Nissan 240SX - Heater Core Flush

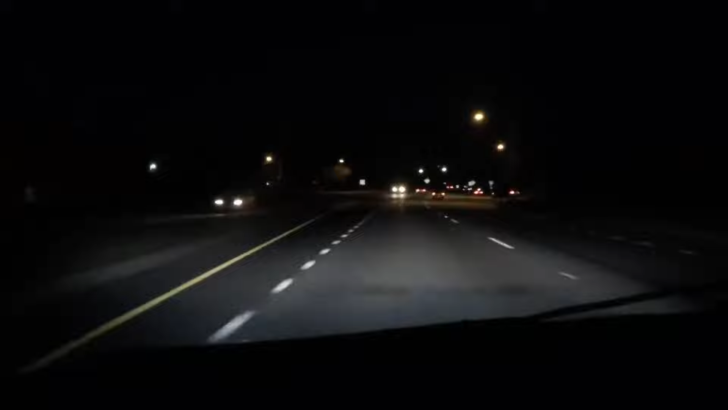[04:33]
how my headlights do, my projector retrofit, with 55 watt, 6,000 K, 5,000 K, 6,000 or something like that, but the point is, retrofitted headlights on the Taurus, they used to be halogen, and yeah, so then I put in projectors and HIDs, and it looks legit, let me see if I can get into a dark road so you can see it, you can see the cutoff line right there,
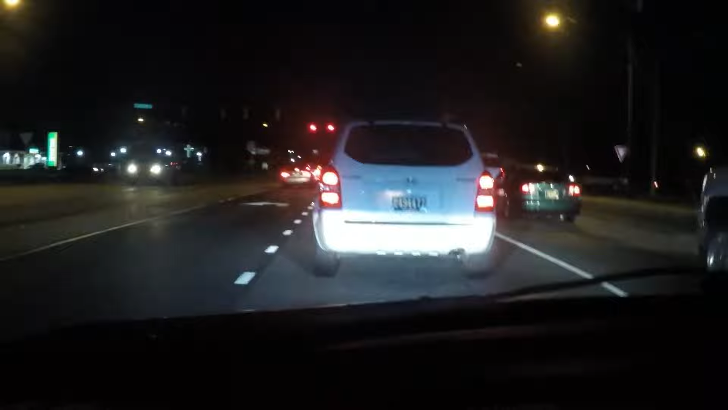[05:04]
right here you can tell, some HIDs in regular reflective housing, versus an actual retrofit, alright, now I got this clear hose,